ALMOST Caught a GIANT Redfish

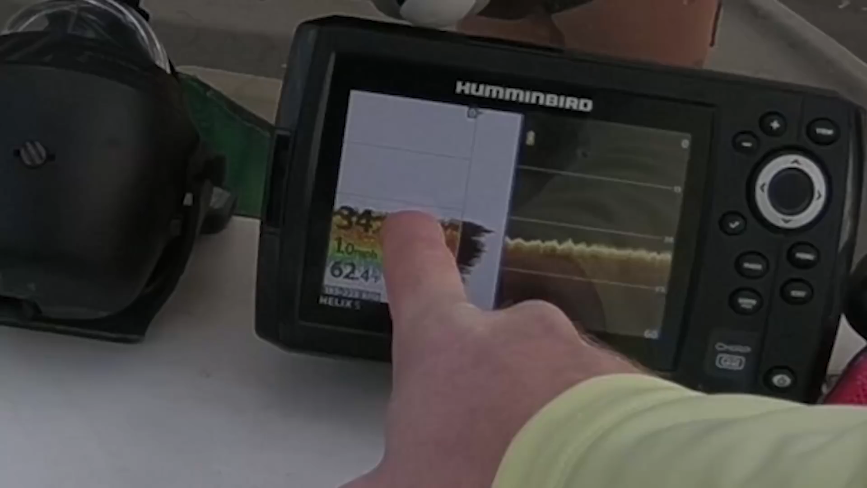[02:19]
and i'm gonna send him down we're on top of a live coral reef right now you can see that blue stuff right there that's coral that's live coral and then you can see it this
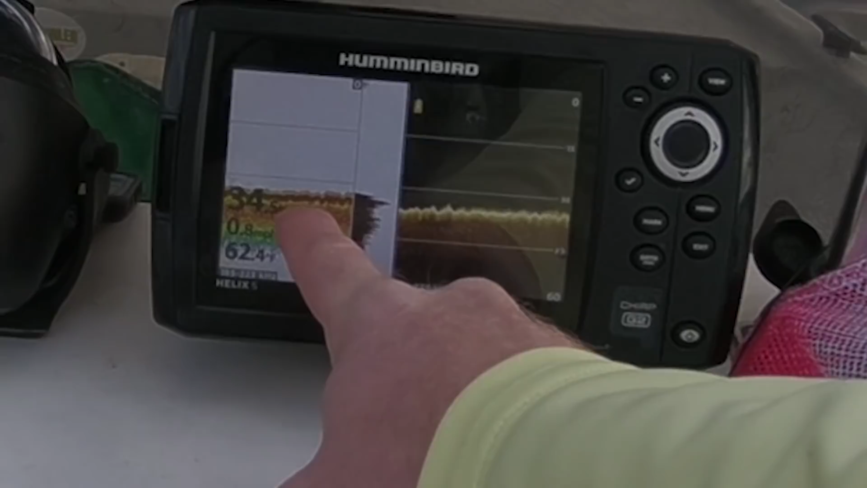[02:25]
is the um chirp sonar and this is the down imaging here you can see
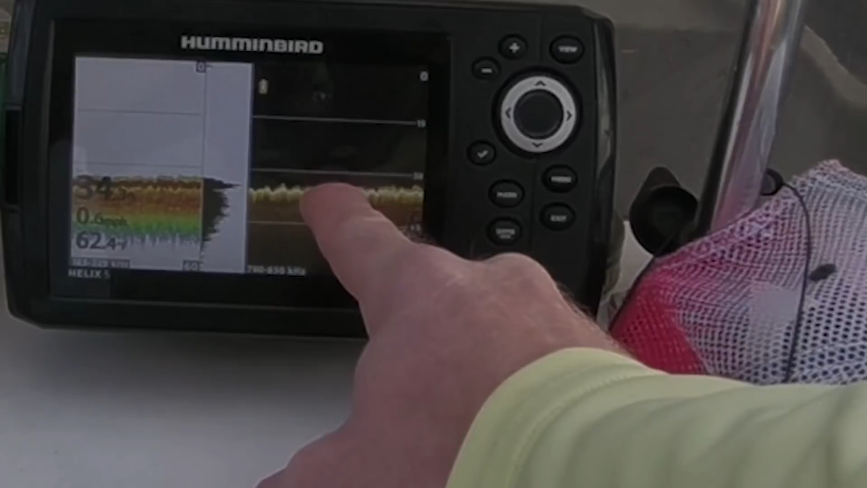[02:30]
those little bitty things coming up off the bottom right there that's the live coral